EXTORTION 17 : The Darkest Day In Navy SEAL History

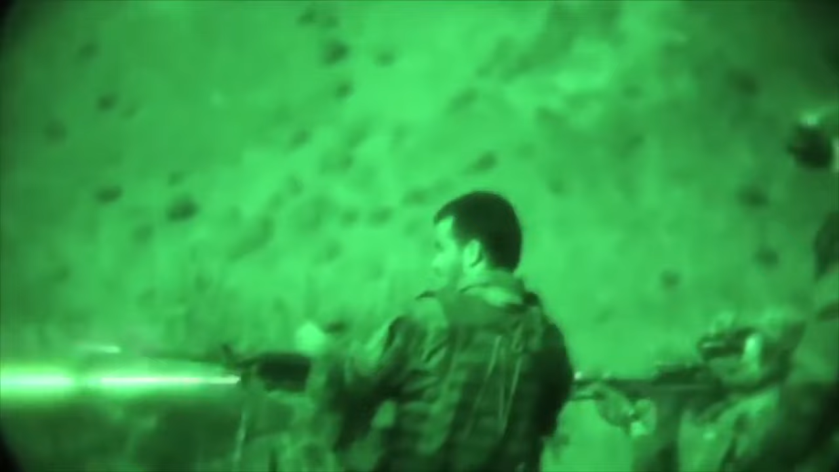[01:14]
where Al-Qaeda was based and toppled the Taliban regime that had been harboring the group.
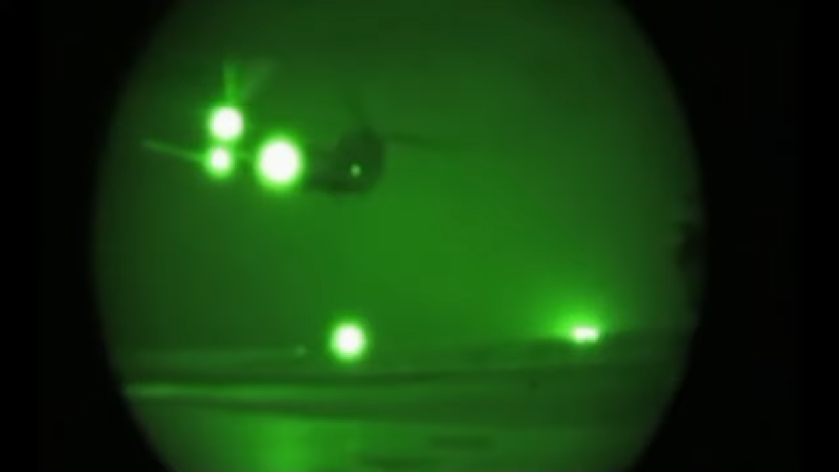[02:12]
Whilst the Rangers were approaching the target compound at 11pm local time,
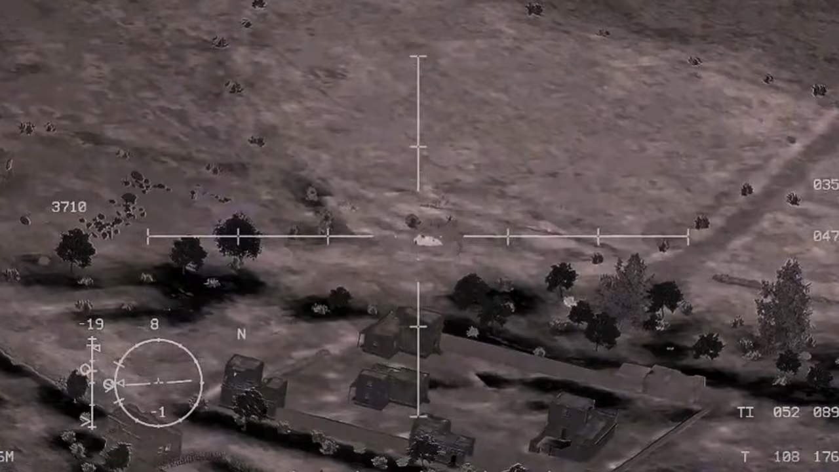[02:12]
intelligence observed a group of people leaving the compound and growing in size. The Rangers would engage in a different group of fighters.
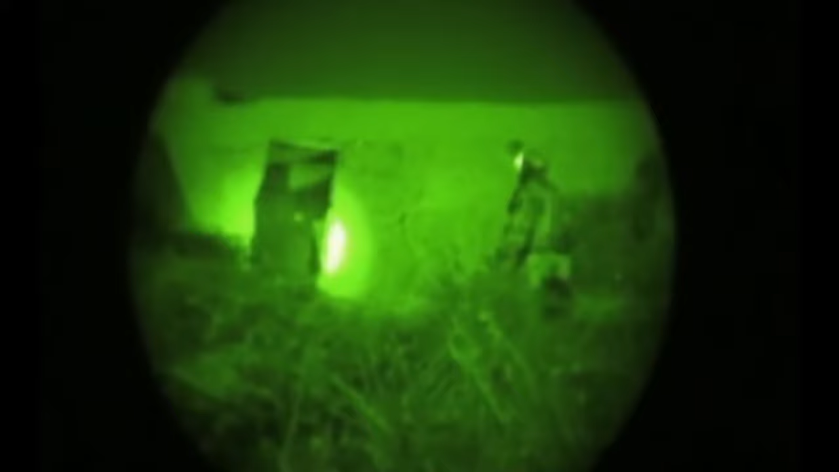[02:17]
At 11.30pm,
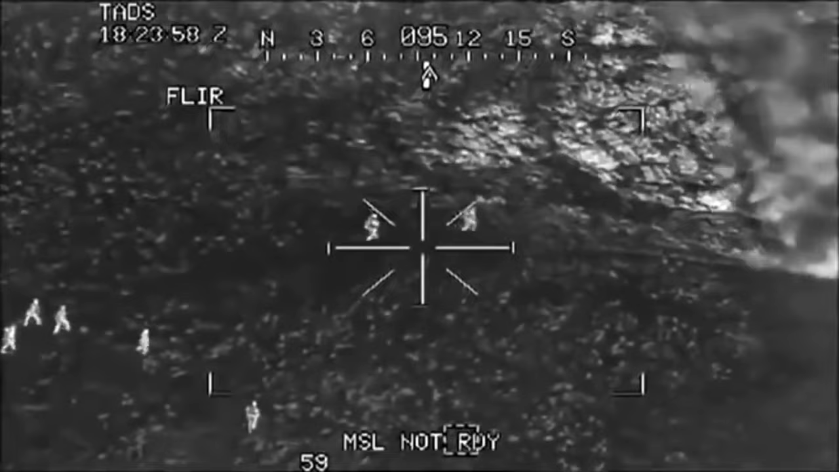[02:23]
one of the Apache support helicopters engaged in a brief skirmish with a different group of eight Taliban fighters 400 metres north of the compound. They would end up killing six of them. ISR surveillance aircraft kept watch on the insurgent group that had not yet been attacked in the compound.
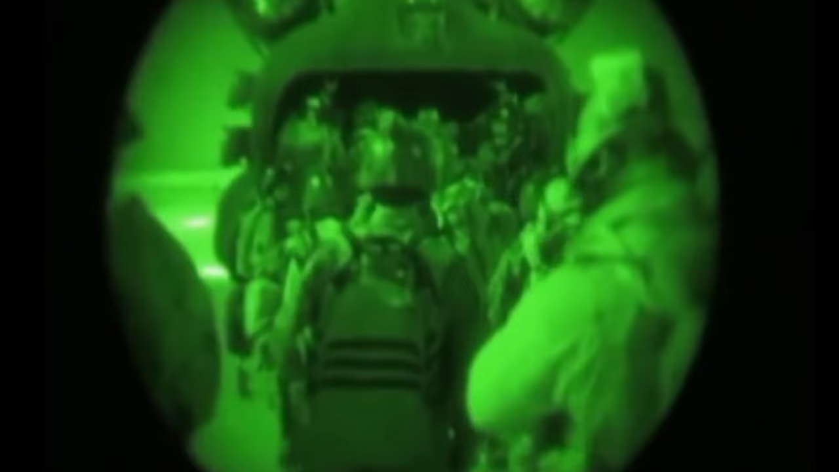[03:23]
The two helicopters left the base at around 2.23am. Whilst the commanders were briefing the crew of Extortion 17, back in the Wardak province, three Taliban fighters took up a position in a grove of trees,
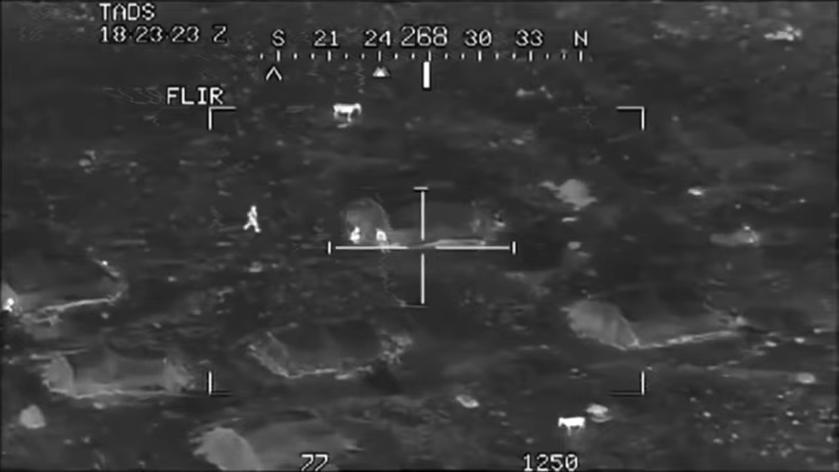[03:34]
while the remaining six or seven entered a building about two kilometres away from the target compound. Going forward,
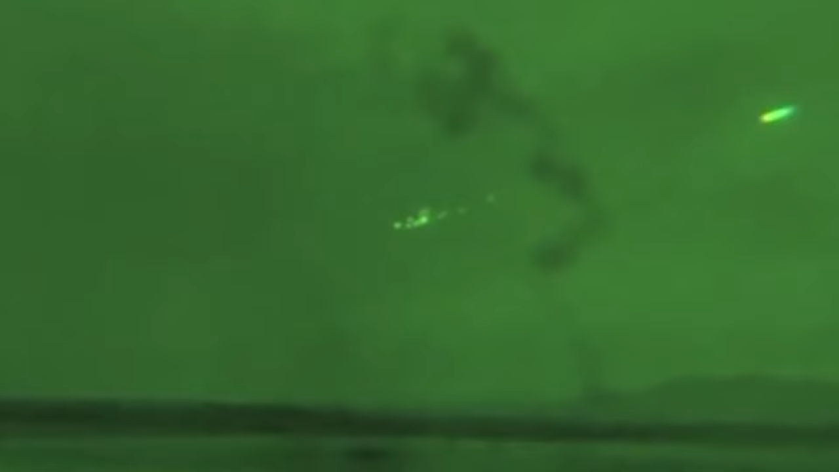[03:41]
the two AH-64 Apache helicopters would be engaged in tracking these two groups of Taliban, and hence, unable to provide surveillance or fire support to the inbound Shinnok which was carrying the SEALs.